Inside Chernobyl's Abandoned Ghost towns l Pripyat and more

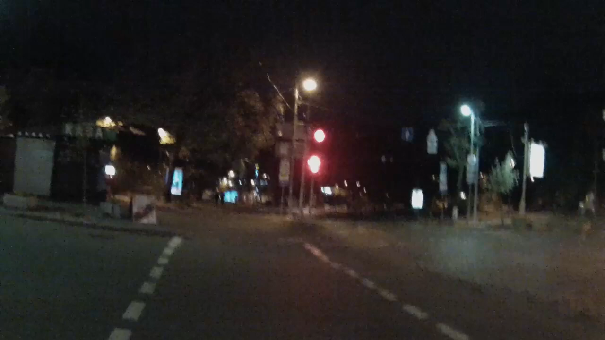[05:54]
i tell her why it's so weird with it being on the wrong side of the road the cars obviously they drive on the left here yeah we're used to right so